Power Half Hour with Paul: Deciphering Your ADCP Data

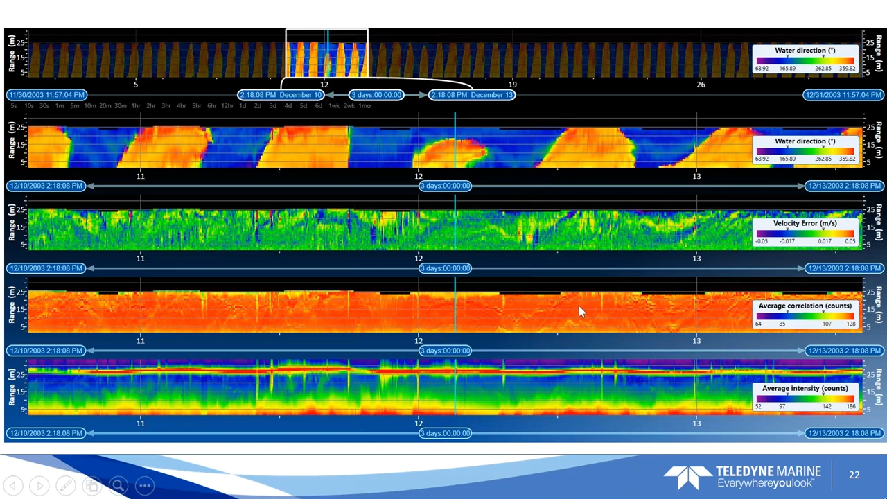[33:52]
Well, I don't know for sure that it's mixing coming off the bottom, but we see an increase in intensity as well at this region. Yeah. There's a lot of information in the correlation. That's what I've heard from people that are looking at mixing and turbulence.